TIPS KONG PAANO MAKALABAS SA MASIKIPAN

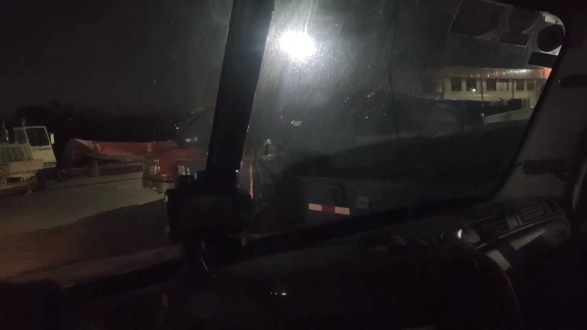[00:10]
Pipinahan nyo ng husto yan. Dahil mahaba tong hila natin, 50 footer to. Sindable. Yung trailer natin, ayan, kung kikita, hindi nyo makikita, kasi madilim. Pinang-pina yan sa isang trailer. Ayan. Ayan, pinang-pina yan mga kabistak.
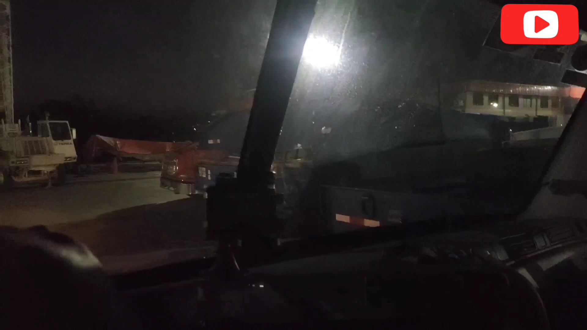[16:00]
Kulay blue, yung inasin ko kanina. Pipinahan nyo ng husto yan. Dahil mahaba tong hila natin, 50 footer to. Sindable. Yung trailer natin, ayan, kung kikita,